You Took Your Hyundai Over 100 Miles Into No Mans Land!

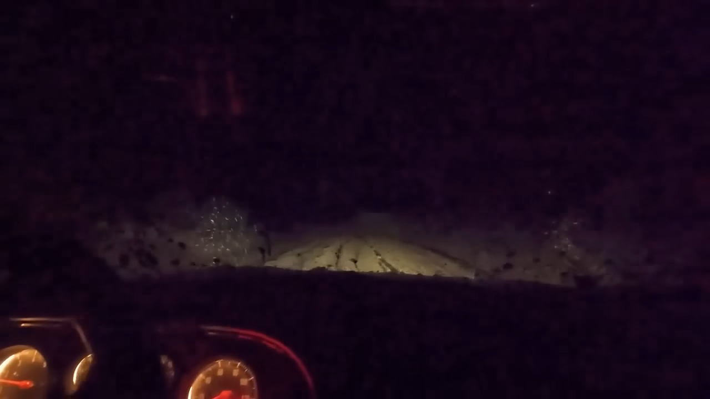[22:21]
This is a pretty good pull.
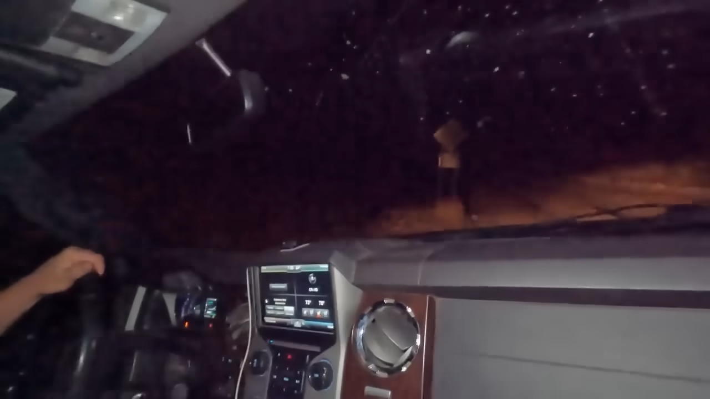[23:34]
If that sign wasn't there, we would have made it. What? Dang it. Are you kidding me?
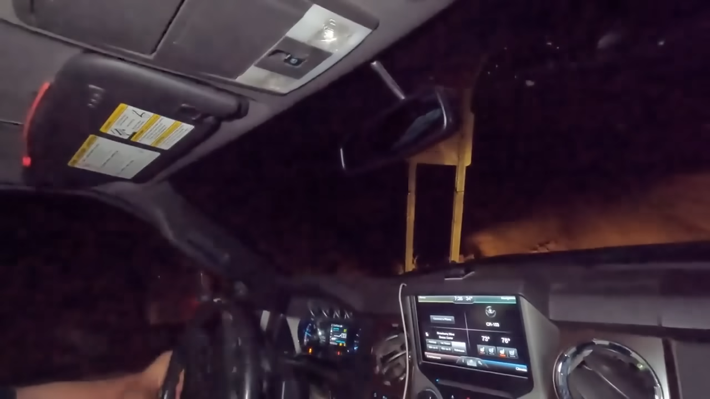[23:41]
If that sign wasn't there, we would have made it.